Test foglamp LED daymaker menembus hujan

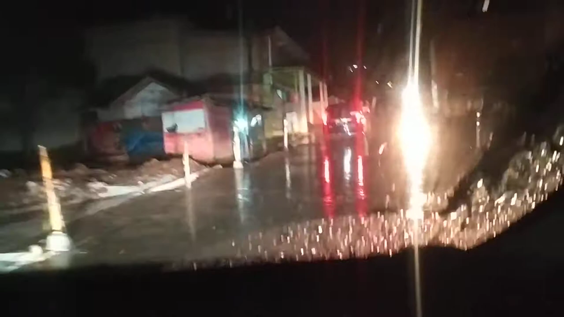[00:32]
Kita matikan lampu atasnya. Nah, ini adalah cahaya fog lampnya saja.
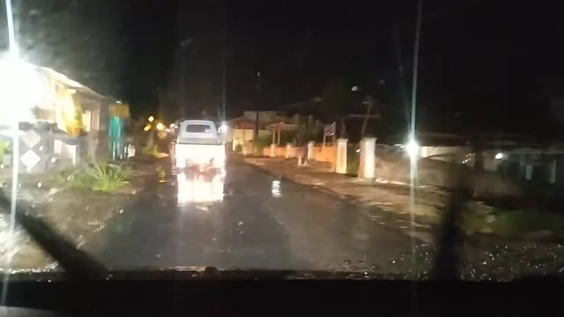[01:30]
Lumayan terang, bisa nembus hujan juga.